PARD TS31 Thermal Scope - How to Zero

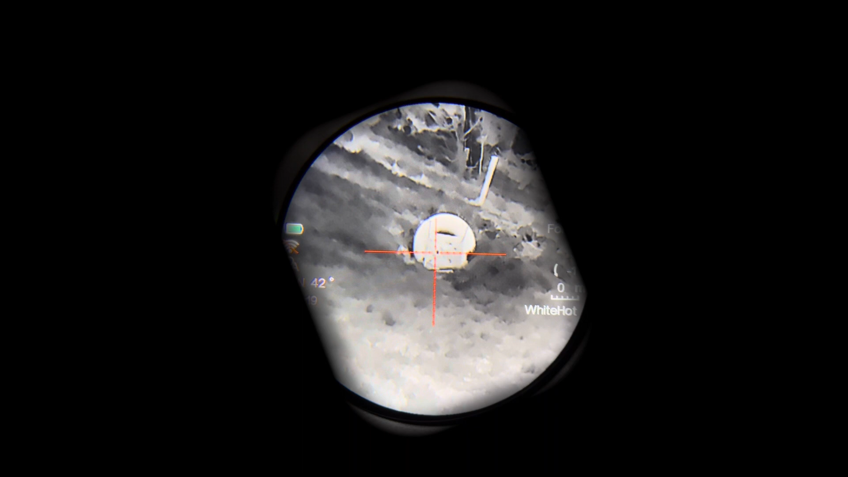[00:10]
you actually get to see what you would normally see through the eyepiece which is what's important. So this is not going to be super precise but it's just the procedure you're after anyway. So I just use a piece of wood with a piece of lagging tape on it, it's of lagging tape.
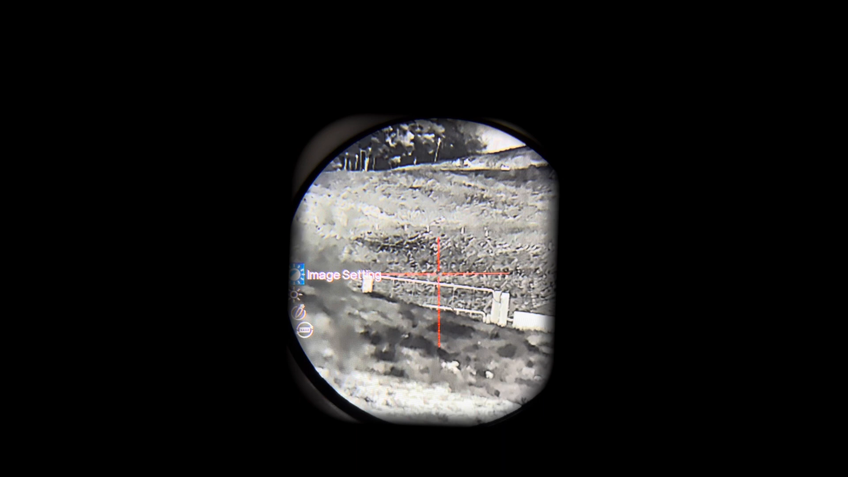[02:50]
Now a long press of the turret gets you up into the menu so you can change all the image settings, the contrast, the sharpness, the display brightness, there's your ballistics, your range finder unit setting, so that's meters or yards, which remember also controls your feet per second or meters. Your reticle adjustment, that's how you're going to zero the scope. Gyroscope, if you need to re-zero it. Your scene, so there's all your colours and your palettes.